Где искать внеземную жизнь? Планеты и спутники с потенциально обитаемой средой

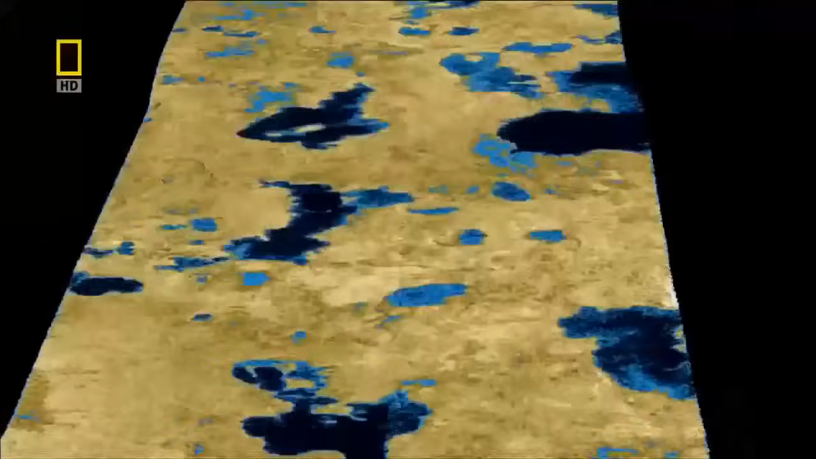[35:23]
Но жидкий природный газ — это все равно жидкость. А это не снег, это хлопья метана.
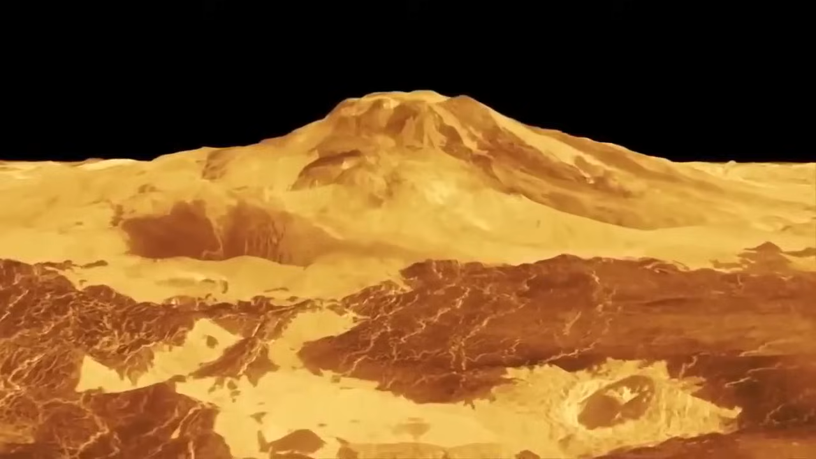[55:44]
Ученые определили около 1700 основных вулканических центров на Венере, от лавовых куполов и странных структур под названием арахноиды или венцы, до огромных вулканических вершин.
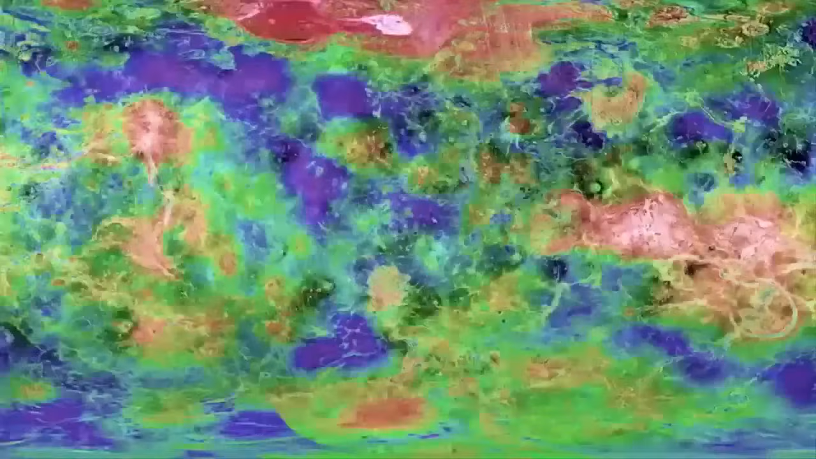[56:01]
Планета усыпана вулканами, возможно, миллионами, разбросанными по поверхности случайным образом.
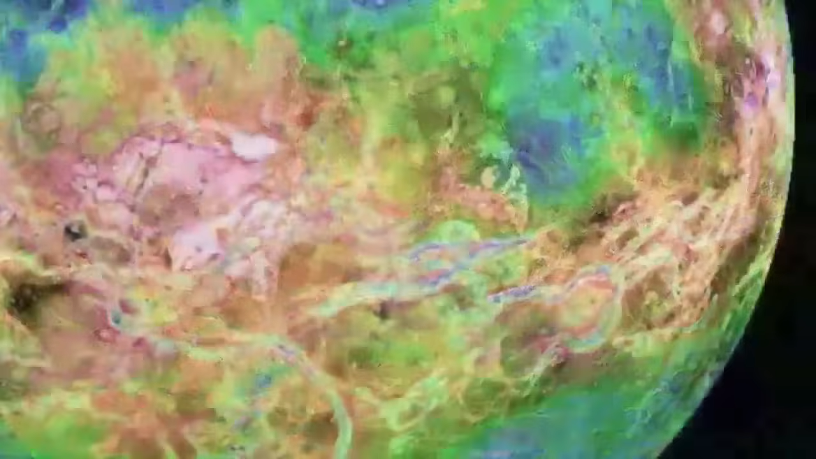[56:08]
Венеру прорезают большие разломы протяженностью в тысячи километров, которые вполне могут быть лавовыми каналами.
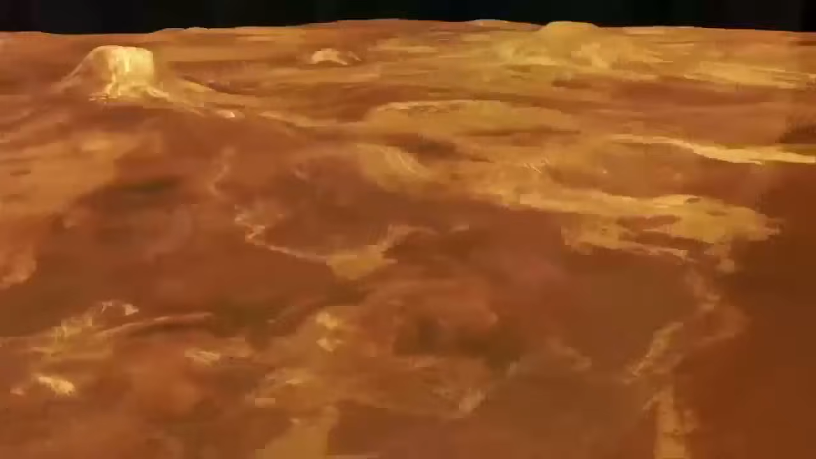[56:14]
Наша планета-сестра — вулканический рай в Солнечной системе, сформированный вулканизмом.